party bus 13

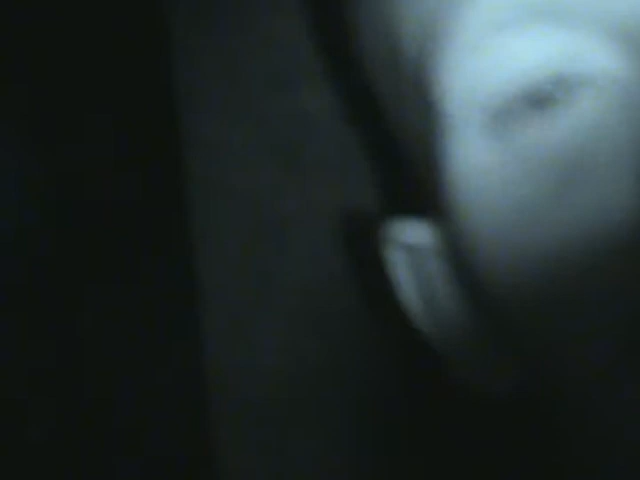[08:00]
But like we said, night vision. Ready for your beer yet, Bobby?